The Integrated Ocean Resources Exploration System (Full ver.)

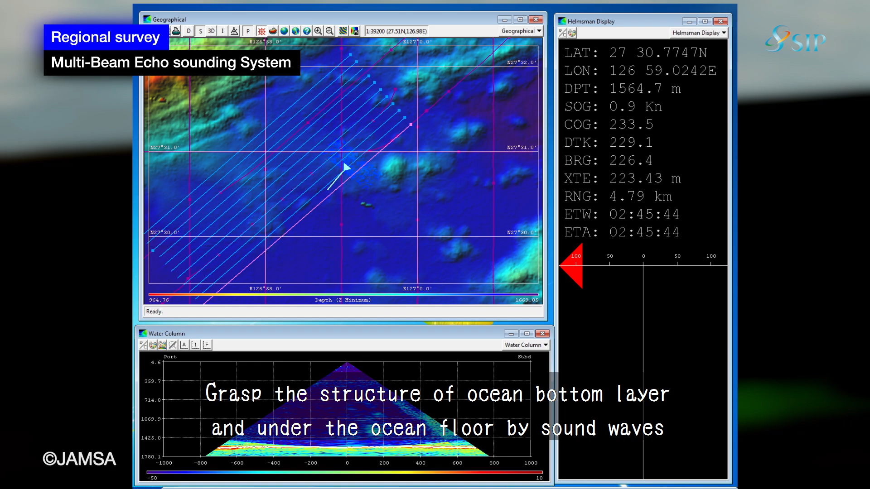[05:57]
On screen: depth 1564.7 m
which are used in terrestrial survey projects, cannot reach to those depths. Wow!
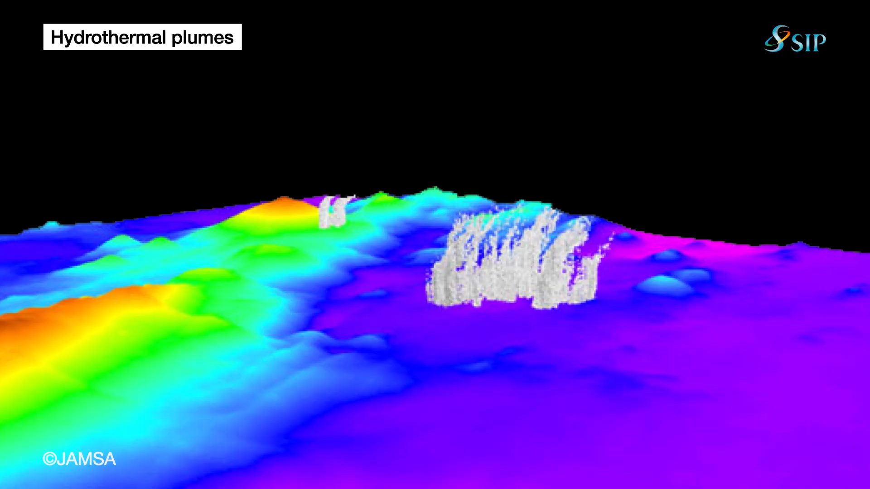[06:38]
Chimneys are also distributed around these plumes.
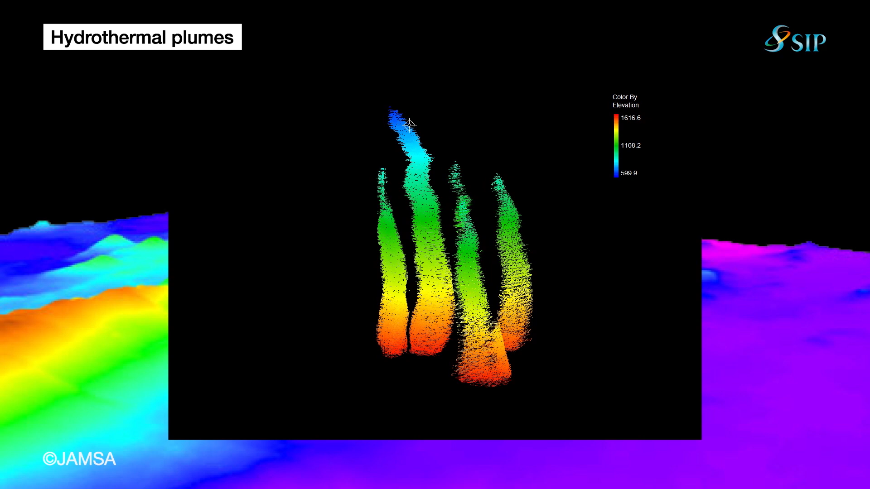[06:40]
I see. That's why they may serve as markers in your survey. That's right, Sasha.
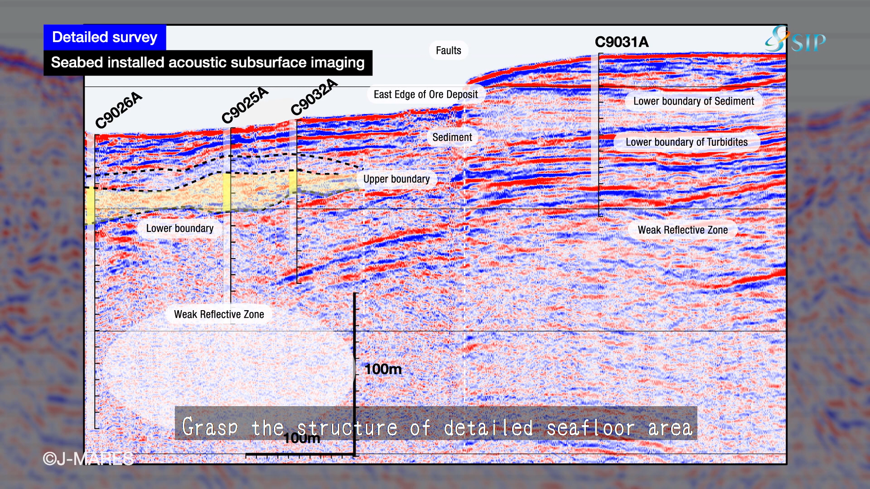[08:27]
We believe there are resources above the void.
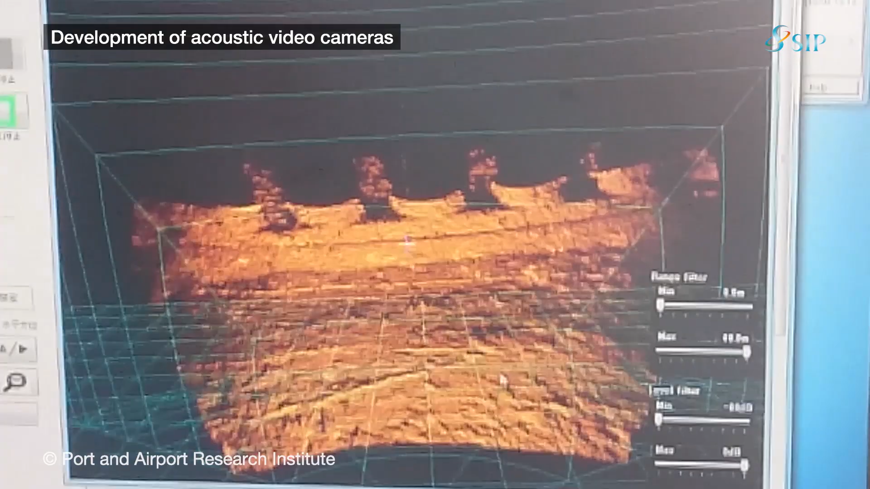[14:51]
So it can take 3D images even in turbid water,